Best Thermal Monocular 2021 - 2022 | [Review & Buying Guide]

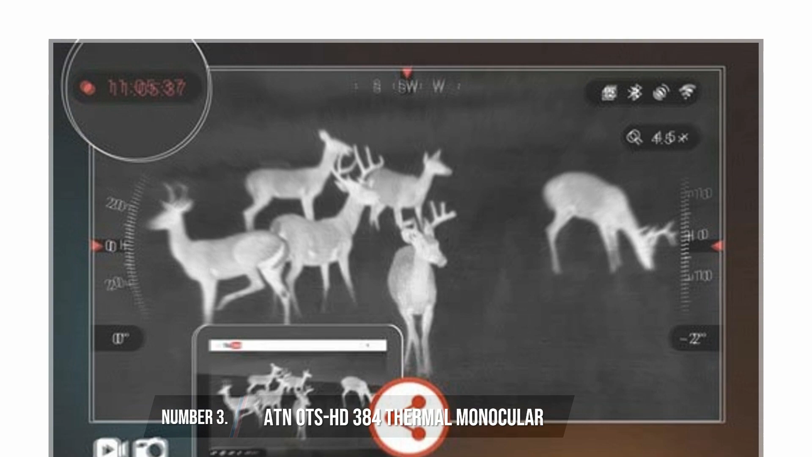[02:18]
and high-quality video recording with an option to stream over Wi-Fi,
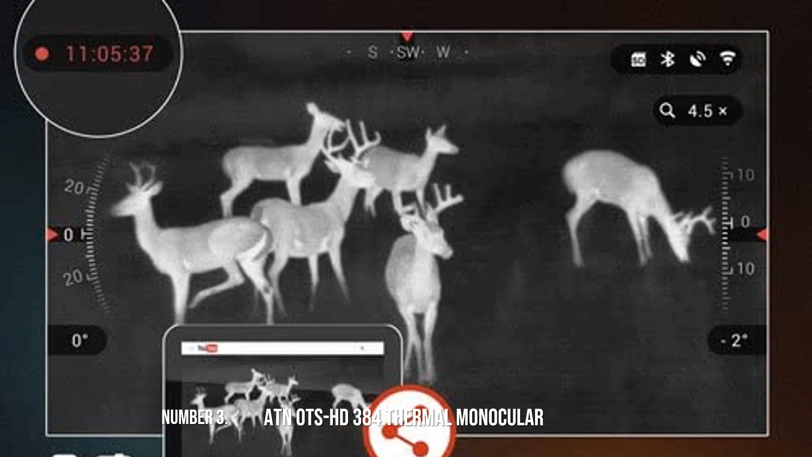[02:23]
a 3D gyroscopic image stabilization which stabilizes your object, and to cap it all, there's a rangefinder.
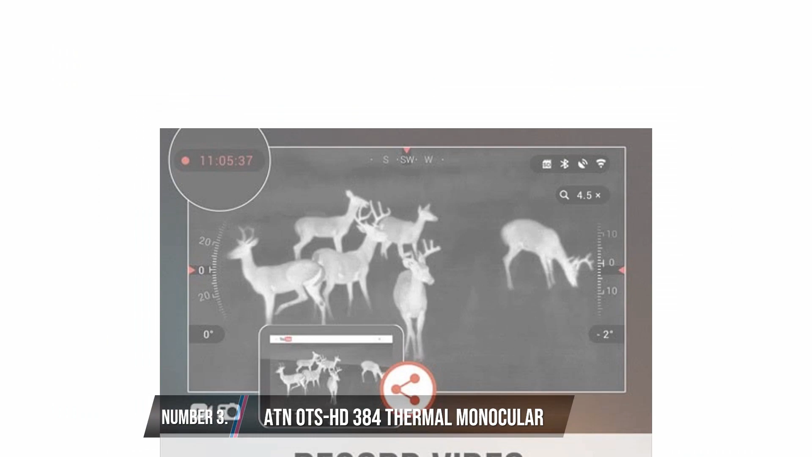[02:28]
All these features are mind-blowing, and they'd justify the price tag.
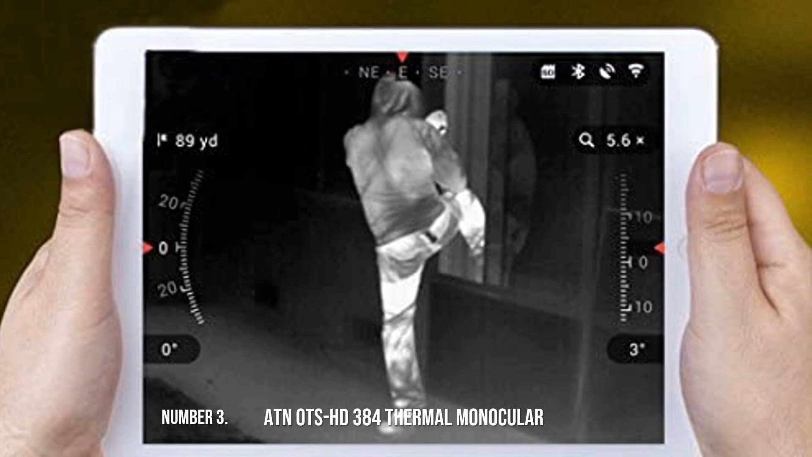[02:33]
But with all of these features packed in a portable device, one annoying problem that affects this gadget is that it runs down batteries too fast.